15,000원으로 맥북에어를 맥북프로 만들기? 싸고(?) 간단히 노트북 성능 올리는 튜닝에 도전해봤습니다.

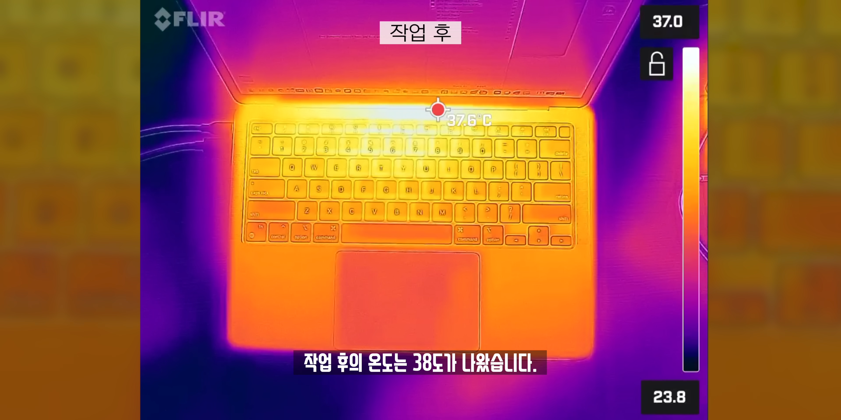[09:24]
On screen: spot 37.6°C
그럼 프로세서가 직접 열을 받는 하판의 온도는 어떨까? 오히려 이 부분에서는 발열 처리를 더 하기 위해서 하판의 온도가 조금 더 증가하긴 했거든요.
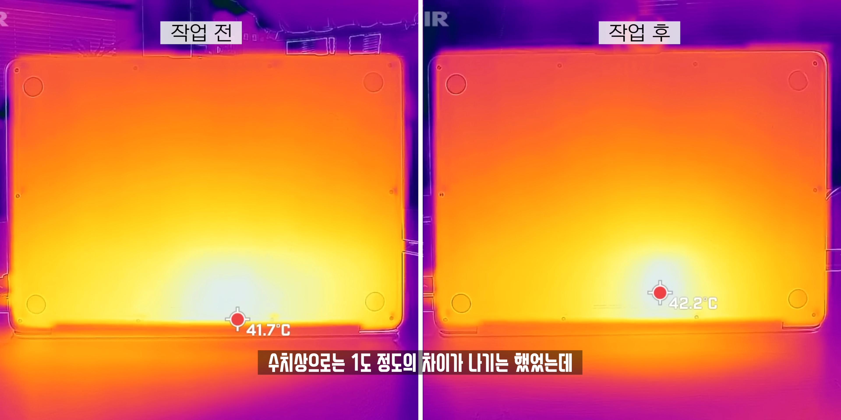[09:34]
수치상으로는 1도 정도의 차이가 나긴 했었는데 확실히 전체적으로 보자면 작업하기 전에는 여러 부위 노트북 하판 전체에
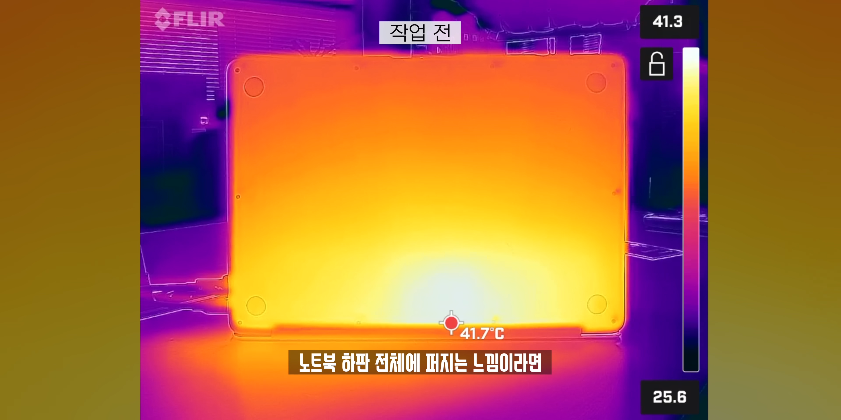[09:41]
퍼지는 느낌이라면 작업한 후에는 한 스팟만
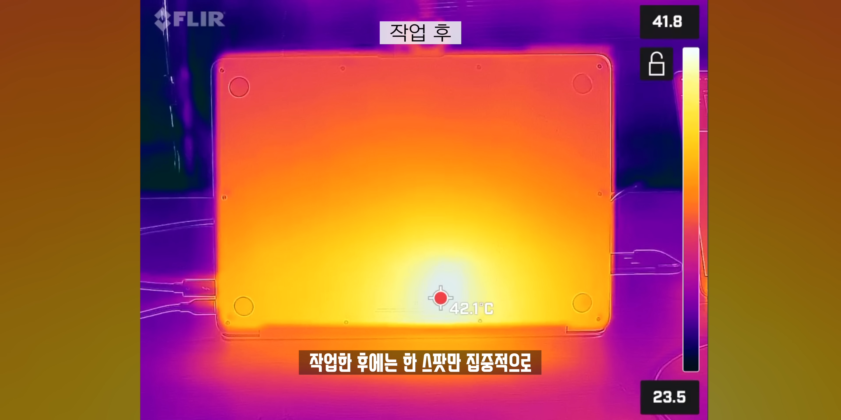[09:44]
On screen: spot 42.1°C
집중적으로 그러니까 프로세서 바로 밑에서만 집중적으로 열이 더 올라가는 모습을 볼 수 있었습니다.